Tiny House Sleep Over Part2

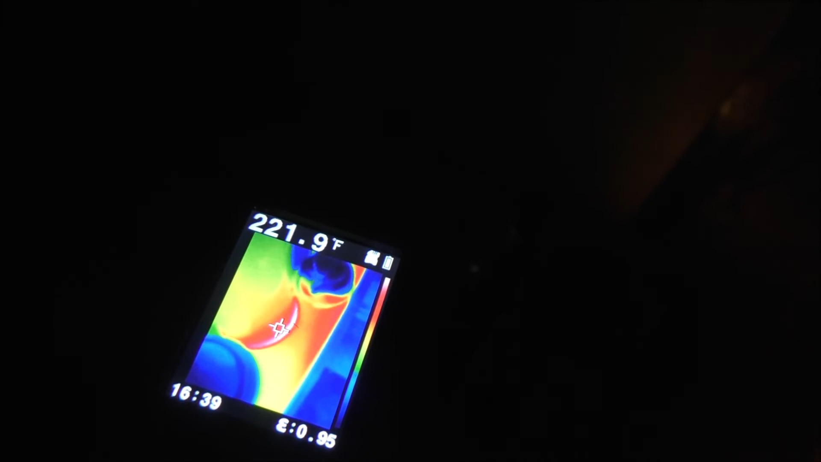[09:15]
On screen: spot 221.9°F
what's the metal there whoops we gotta turn the flare back this that's the downer about the flare
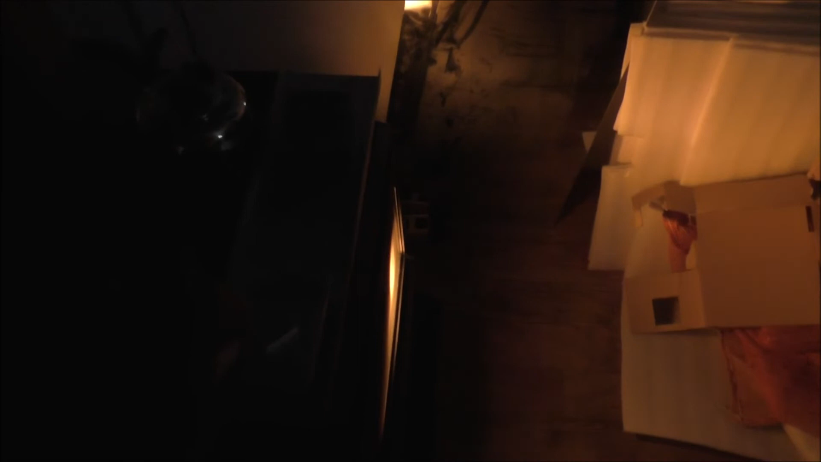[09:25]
itself shuts off and it's really annoying okay so we're looking at the
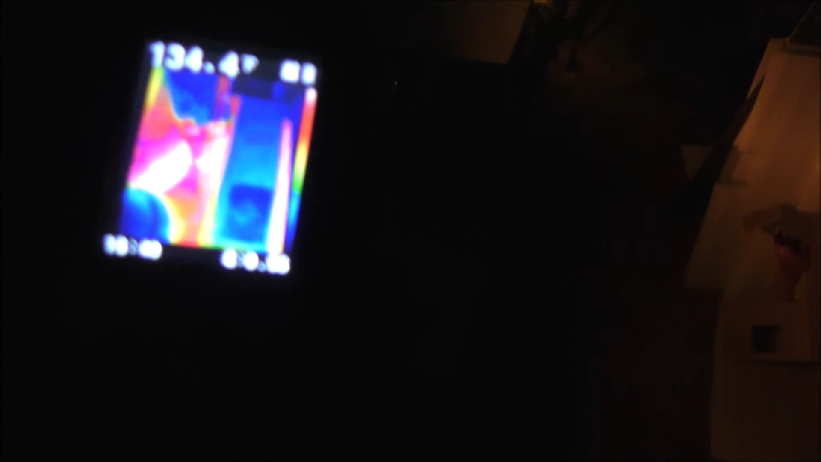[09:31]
propane stove still and that piece of stainless that i took
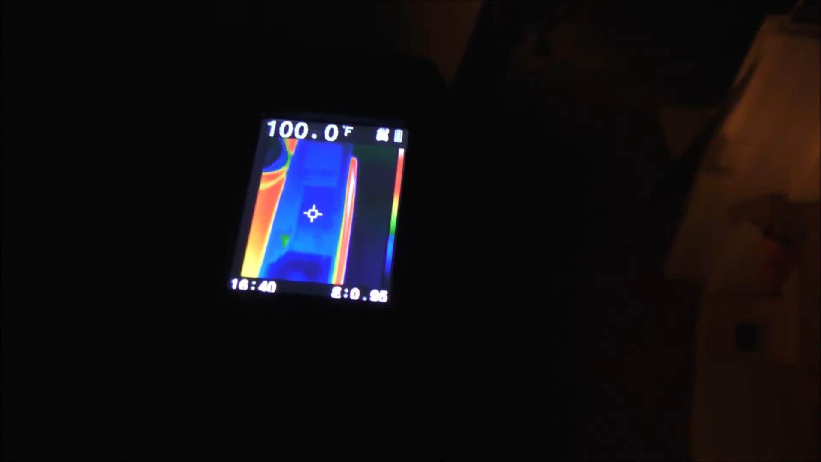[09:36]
On screen: spot 100.0°F
from the cubic mini because they really didn't need it is sitting across there and it's
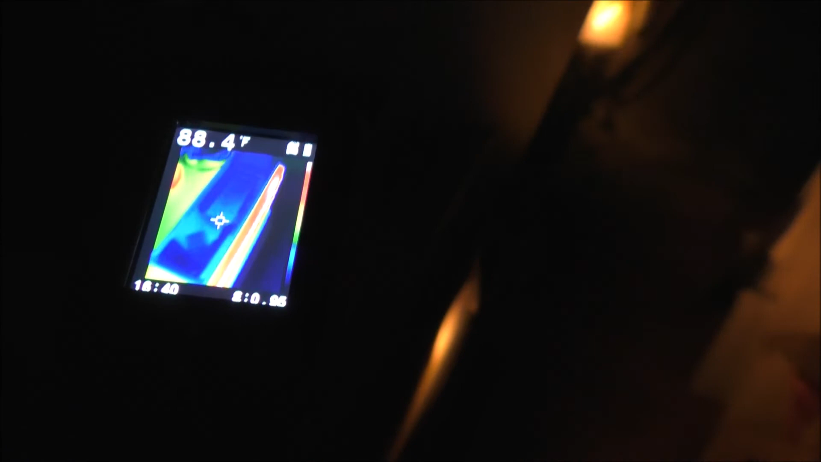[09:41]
On screen: spot 88.4°F
keeping the air coming out the front of this thing
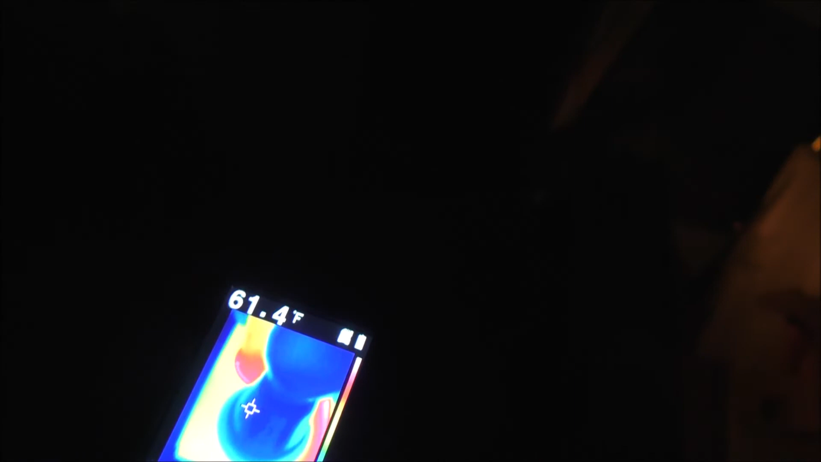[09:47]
On screen: spot 61.4°F
as opposed to anything else so i got my clay pot there uh there's a little kettle a small little
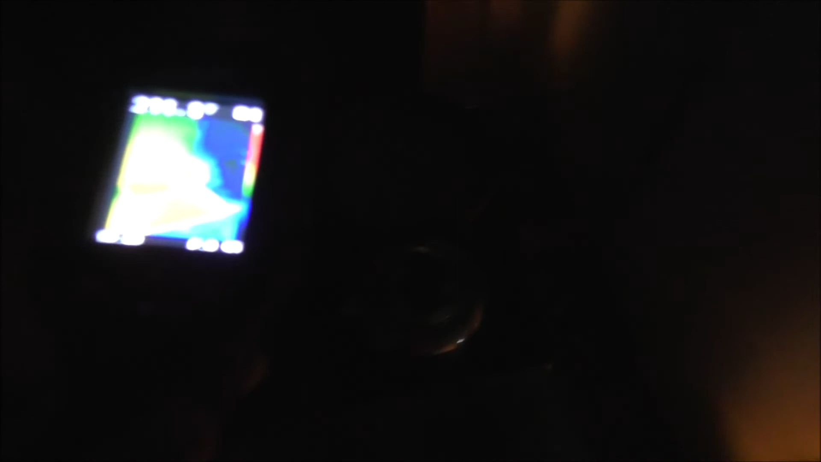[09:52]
kettle there if it shows up there it goes and another
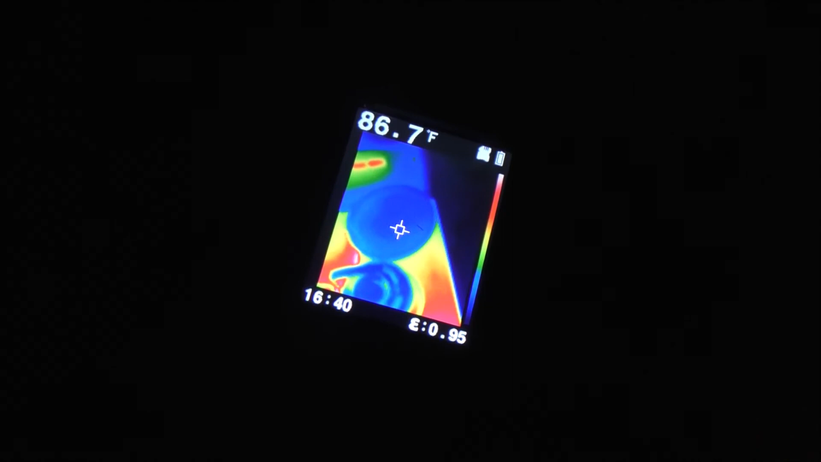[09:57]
On screen: spot 86.7°F
clay clay thing there so that's pretty cool let's check on the fire
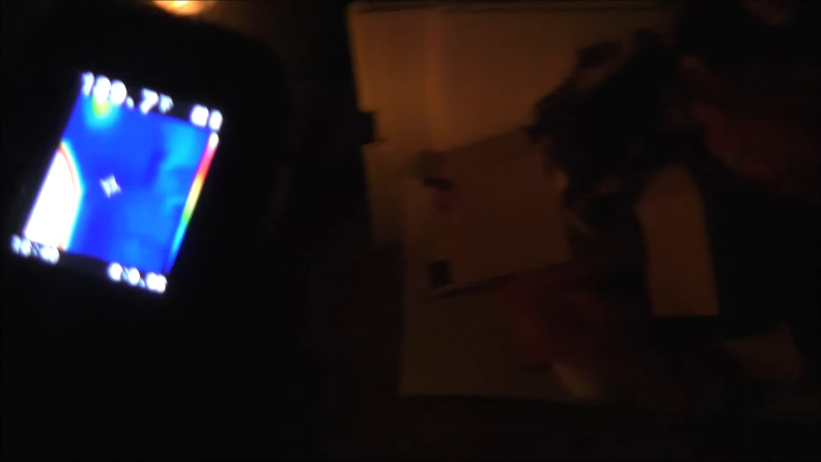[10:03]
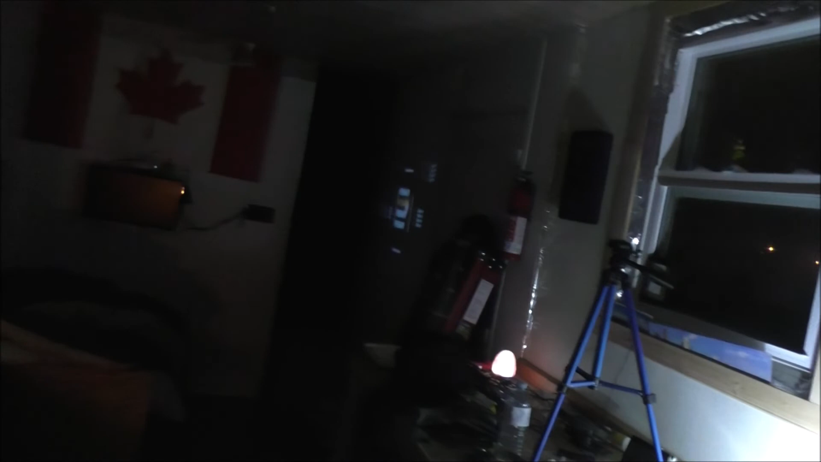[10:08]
okay we still got uh tv going yeah the nice thing about the projector it has auto play which
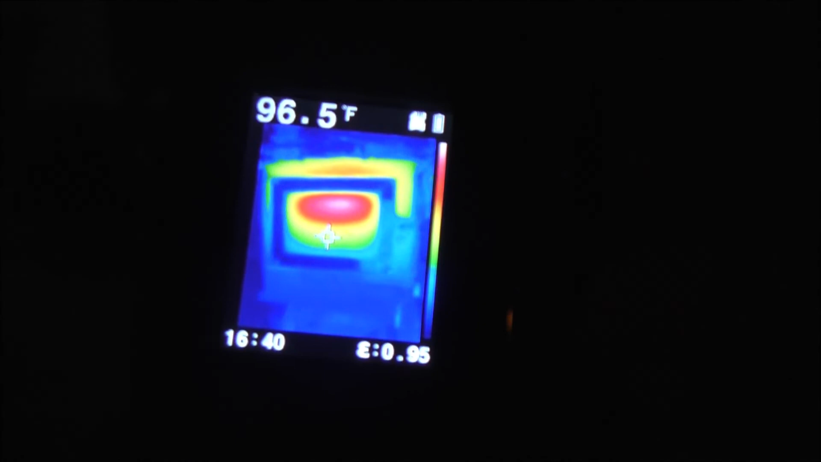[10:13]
On screen: spot 96.5°F
it'll just continually um oh here we go the thing the fan's
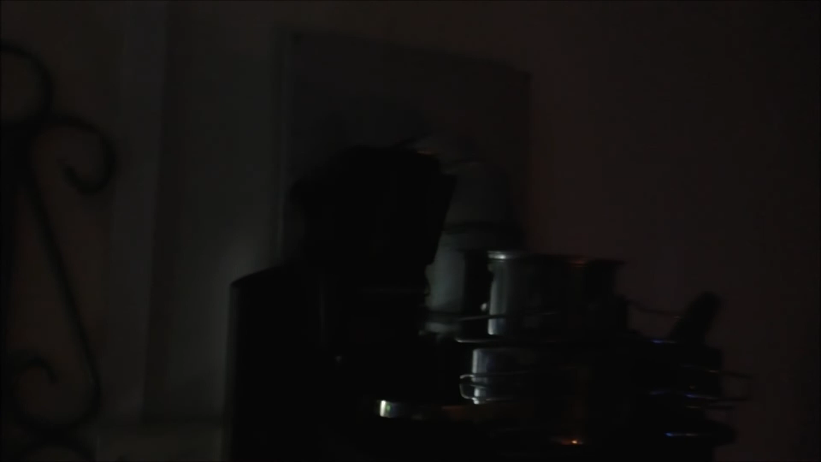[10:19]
starting to move so let's see what it looks like on this through the camera here
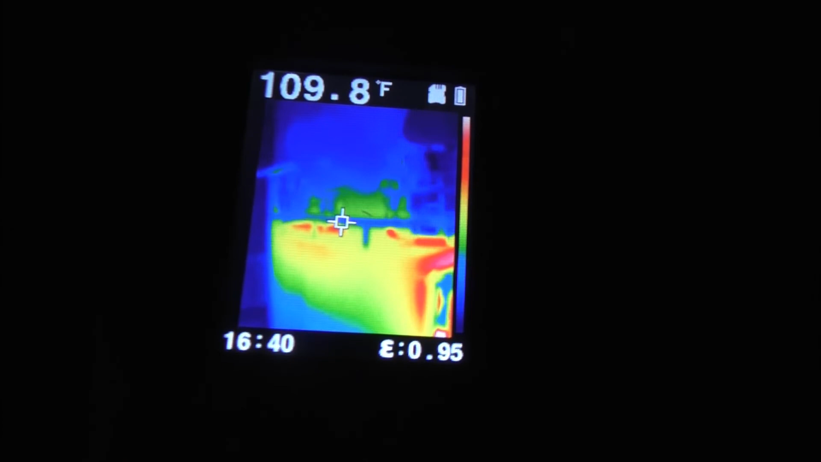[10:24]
On screen: spot 109.8°F
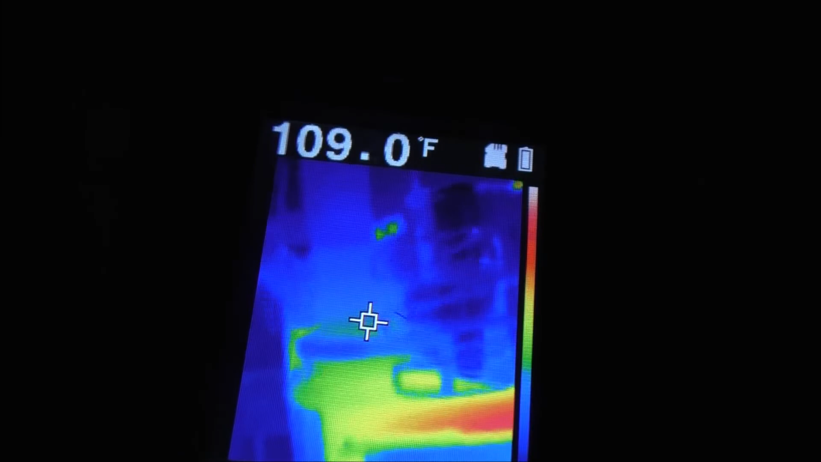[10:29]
On screen: spot 109.0°F
thermoelectric on the camera that looks pretty neat and uh
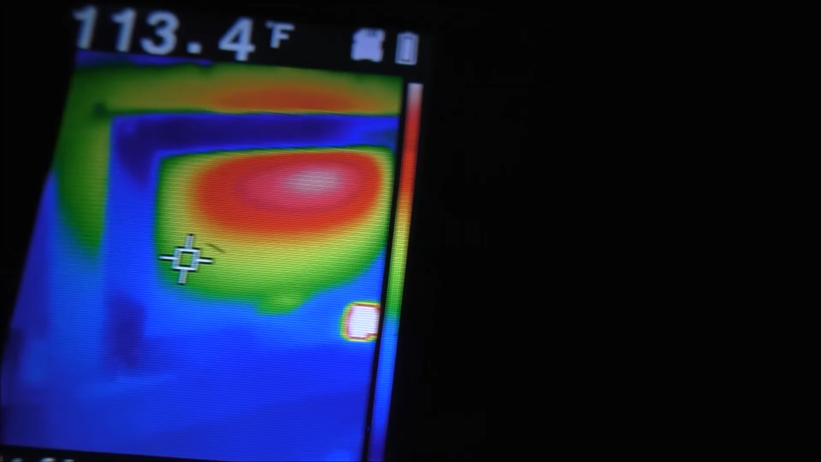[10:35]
On screen: spot 113.4°F
yeah it's it's really cooking now the stove's cooking so i can probably move the
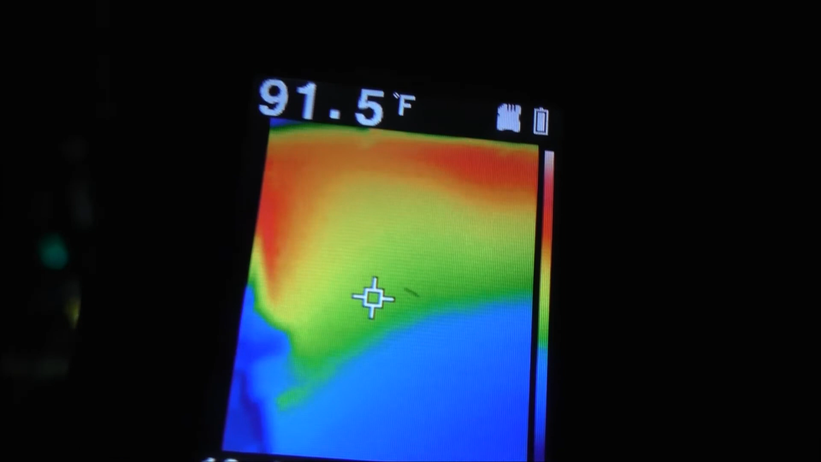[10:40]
On screen: spot 91.5°F
fan over let's see what my flue or my pipe on top is looking like um
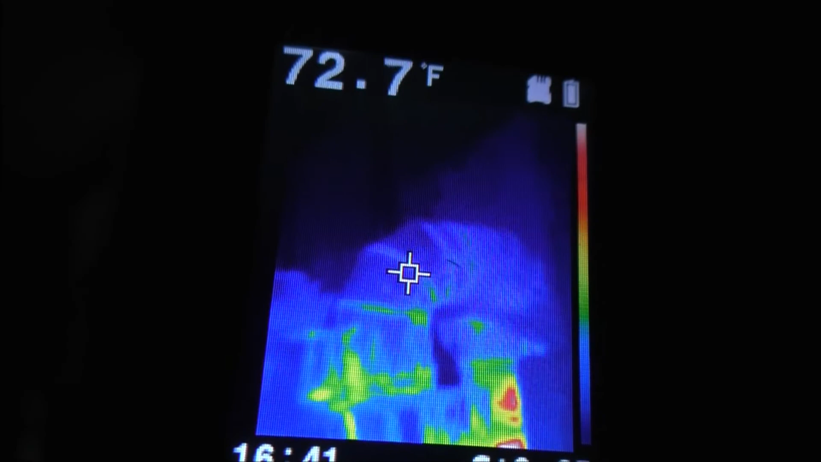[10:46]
On screen: spot 72.7°F
still fairly cool
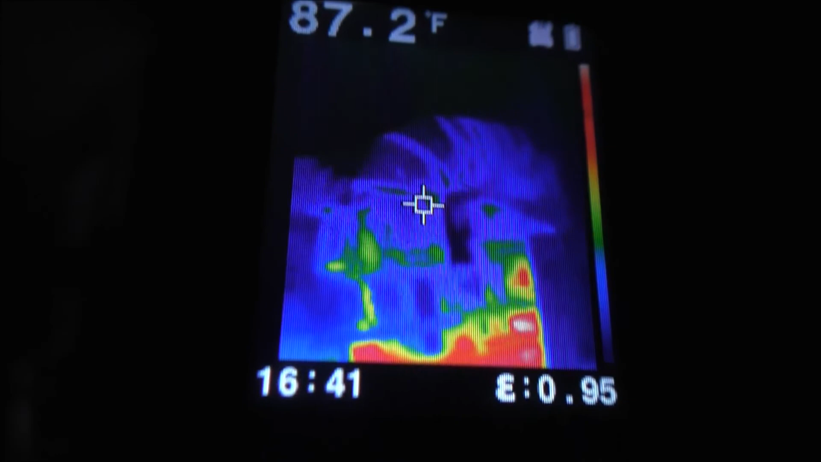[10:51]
On screen: spot 87.2°F
fairly cool there so uh yeah i
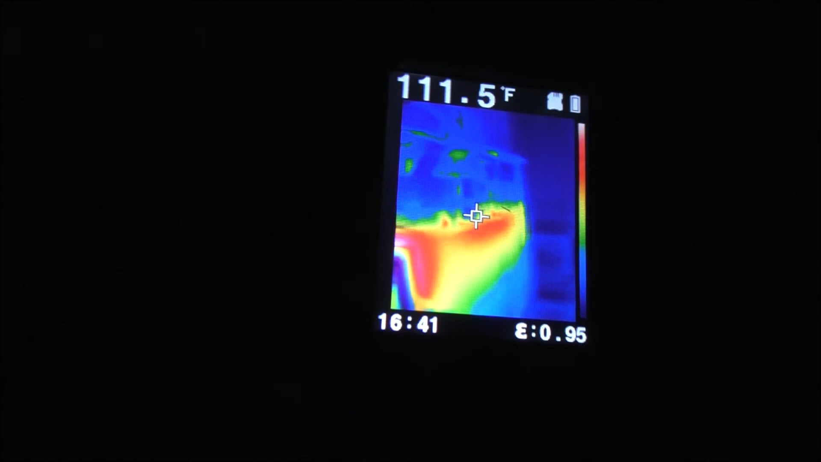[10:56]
On screen: spot 111.5°F
wasn't really concerned about it because i haven't had issues since i put it in so a lot of people are were concerned about the pipe going directly out